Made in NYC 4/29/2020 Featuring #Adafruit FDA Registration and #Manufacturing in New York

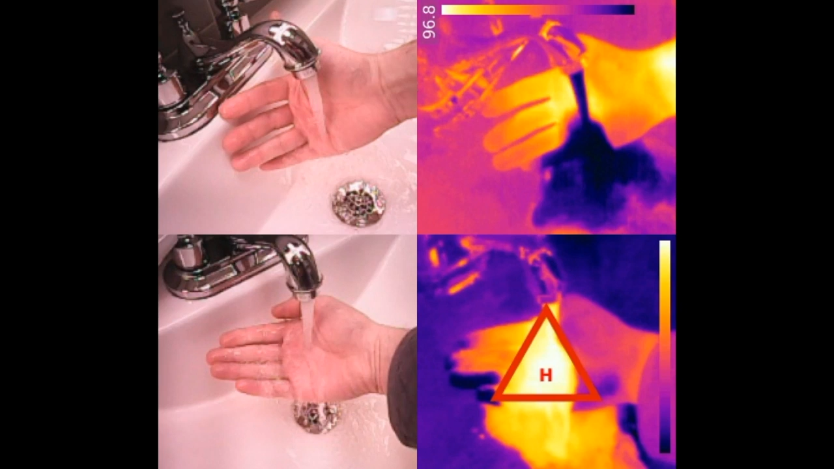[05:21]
scanners he wanted to test out the um that's fun yeah he wanted to test out how hot it was and if it would detect a fever um every single person at adafruit has a temperature uh their temperature taken every day we do that um since the beginning because we wanted to make sure uh it's just one of the things that you can do and it's one of the things that we do we also have the fever scanners that will uh